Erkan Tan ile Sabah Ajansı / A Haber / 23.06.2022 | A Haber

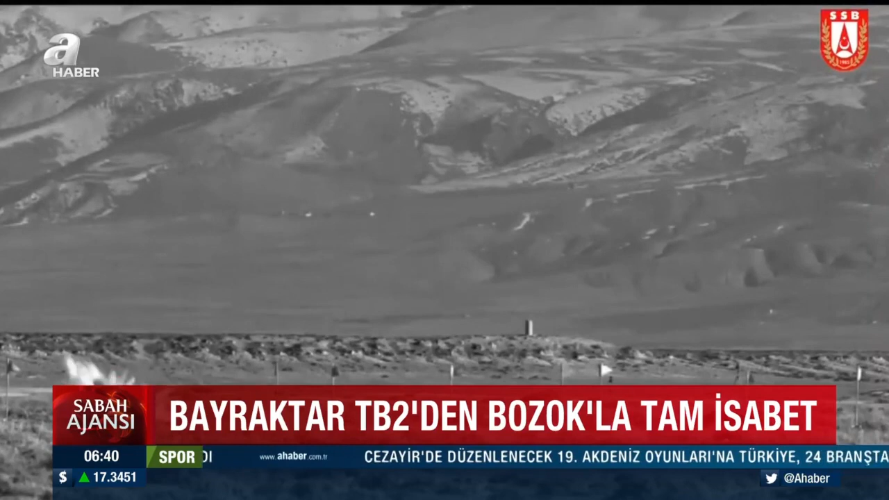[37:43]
Türk SİHA'ları tarafından kullanılan mühimmatlardan bir diğeri de yüksek hızlı hedef uçak sistemi olarak tanımlanan Şimşek.
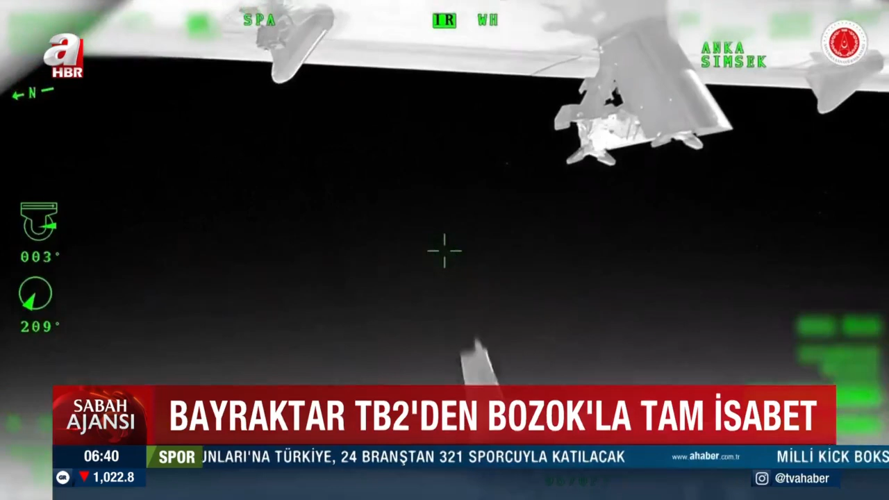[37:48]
Üzerinde yapılan geliştirmelerle uzun mesafelerdeki hedefleri vuran füze haline gelen Şimşek şimdilik sadece Anka'dan atılabiliyor.